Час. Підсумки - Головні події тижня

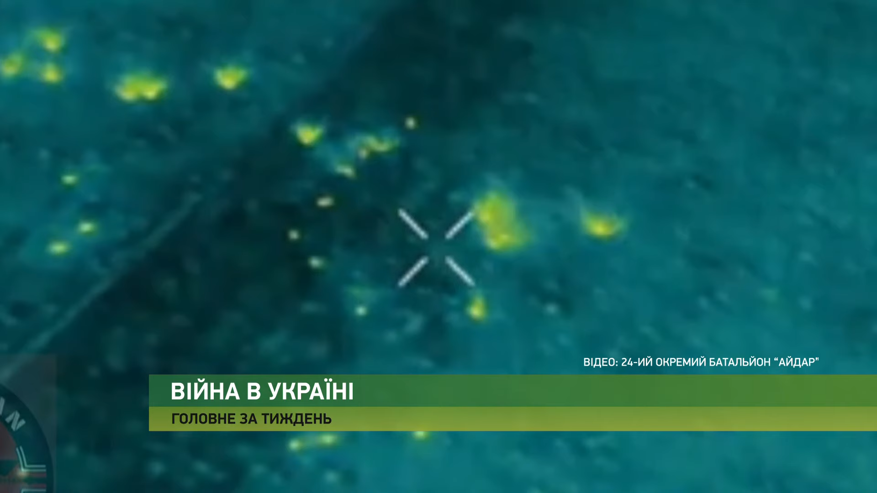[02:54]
Як мінімум трьох із семи окупантів було уражено,
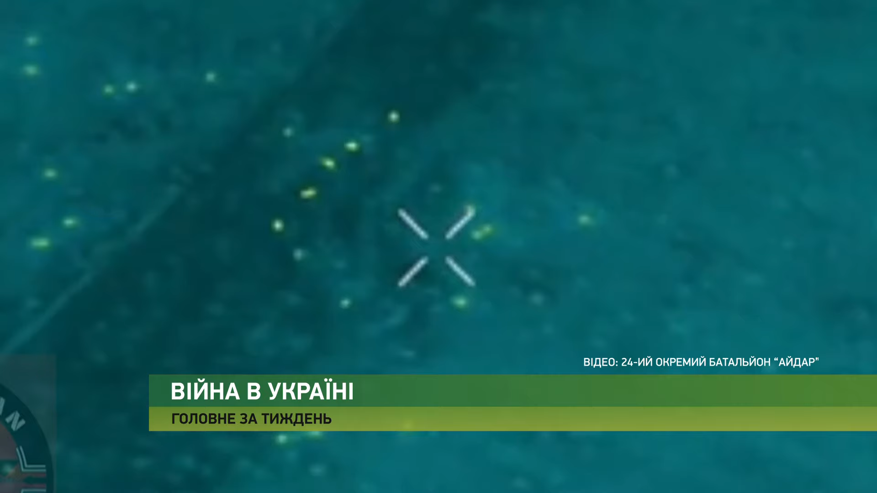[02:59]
що, ймовірно, змусило відступити решту групи.
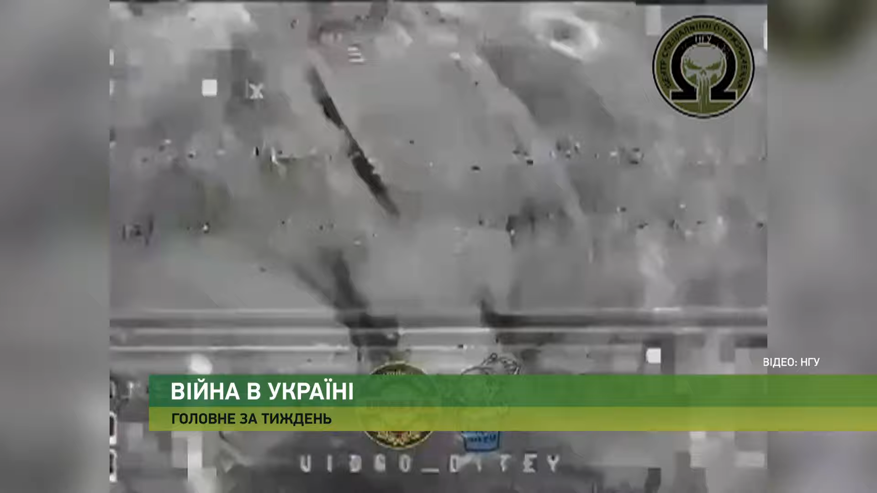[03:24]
Загалом, за даними Генштабу, тільки за січень Сили оборони України відмінусували понад 100 танків противника.
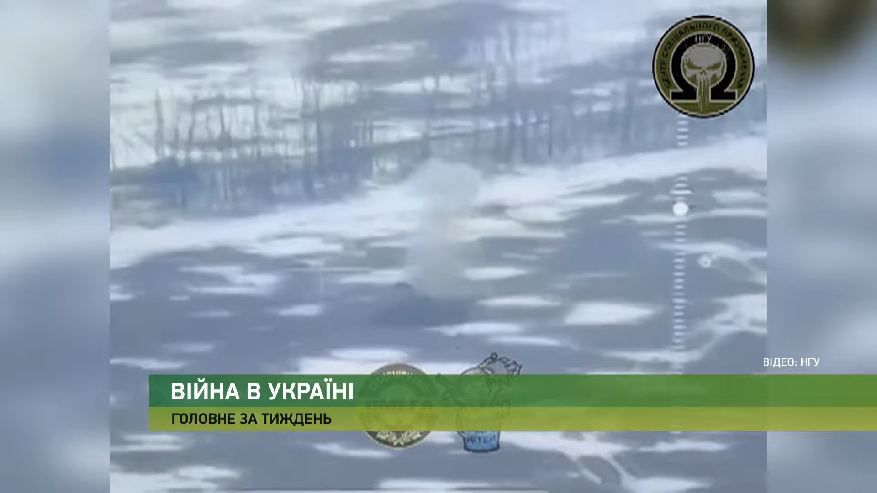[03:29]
Влаштували полювання на росіян і аеророзвідники бригади «Рубіж». Ворожих зв'язківців наші бійці вполювали прямо на башті, коли ті змінювали своє раніше знищене обладнання.
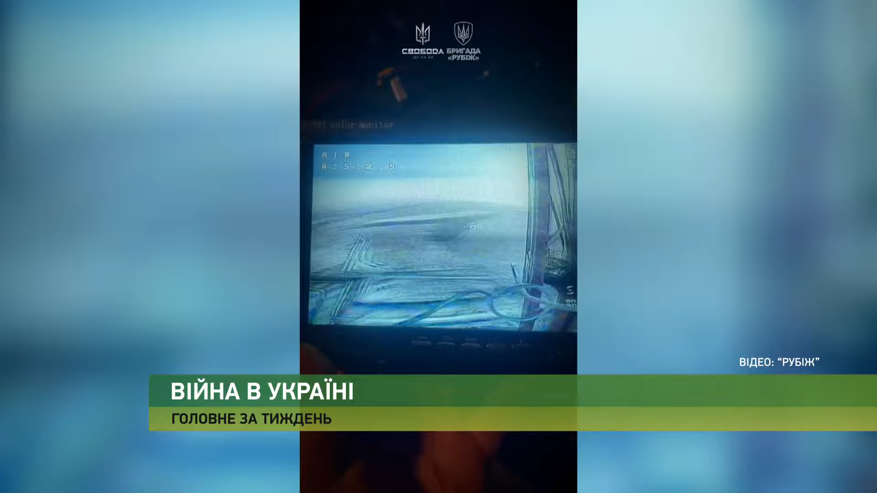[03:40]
Окупанти намагались втекти від безпилотника, бігаючи колами по вежі.
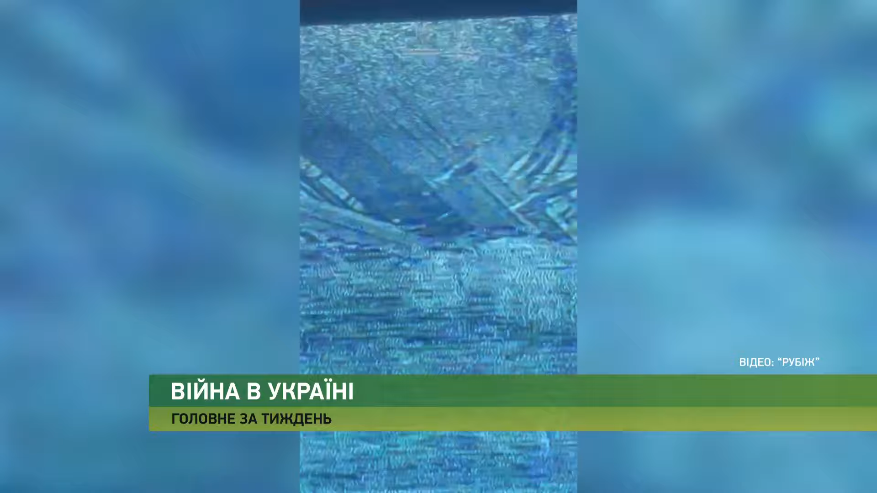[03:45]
А в ніч на 1 лютого за крейсером «Москва» відправився ракетний катер «Івановець» Чорноморського флоту РФ.
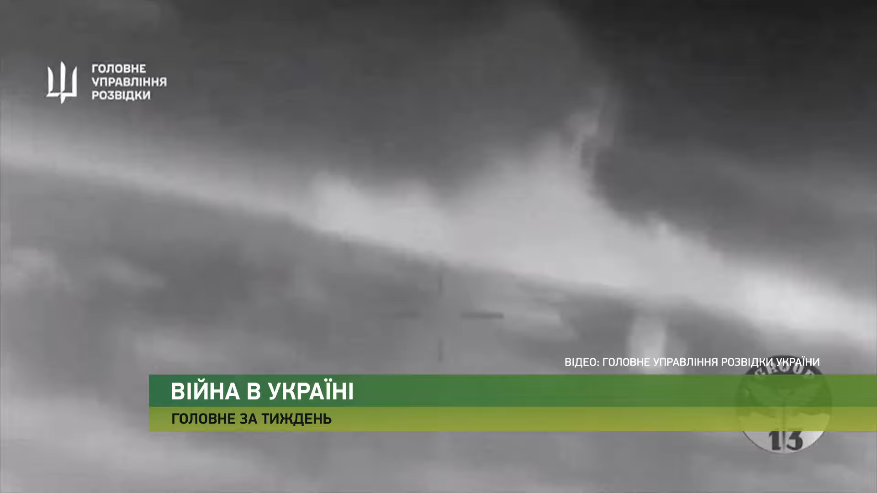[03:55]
Воїни спецпідрозділу «Груп-13» головного управління розвідки
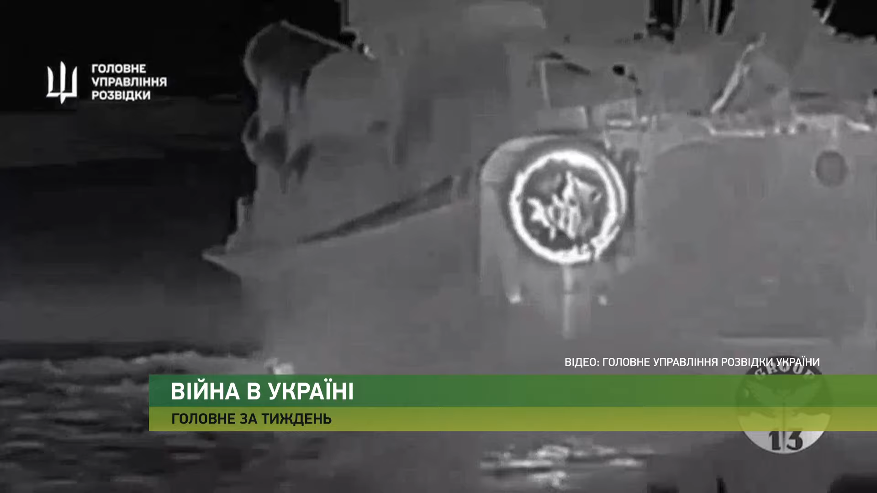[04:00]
знищили російське судно вартістю понад 60 мільйонів доларів.
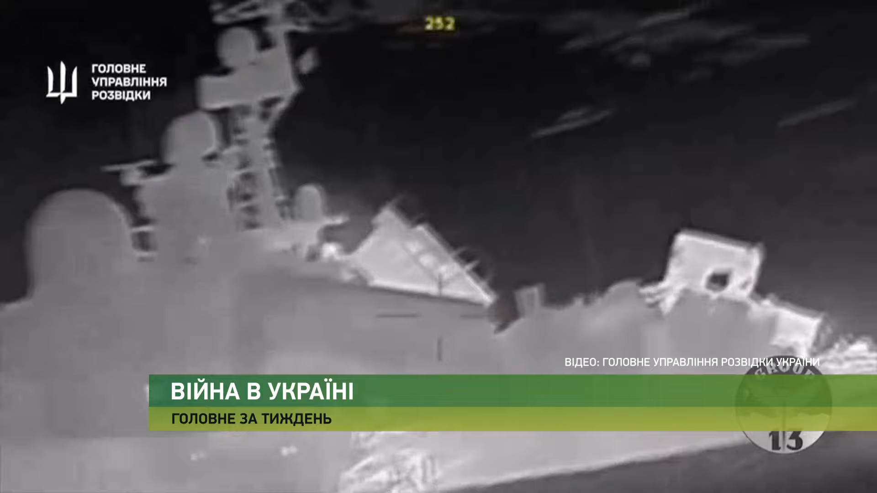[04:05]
Катер дав крен на корму і затонув. За попередньою інформацією, пошукова рятувальна операція окупантів успіху не мала.